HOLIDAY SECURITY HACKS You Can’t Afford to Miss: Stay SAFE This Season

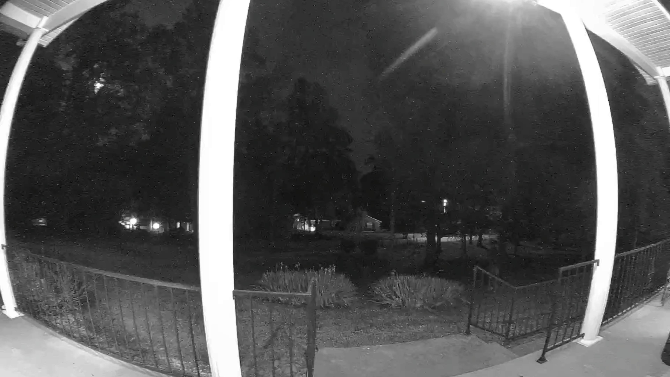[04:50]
It also has an intelligent package detection alert, and it even has a built-in siren that you can activate to scare off any potential porch pirates. If you want an added layer of security, consider a secure package delivery box.